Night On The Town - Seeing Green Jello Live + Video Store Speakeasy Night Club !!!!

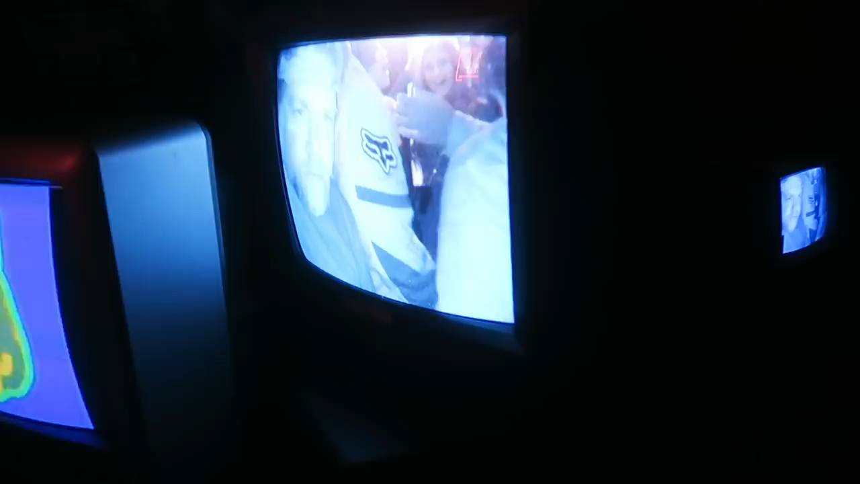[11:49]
Oh, you see yourself on there? Oh, shit. You just put it like that. Okay.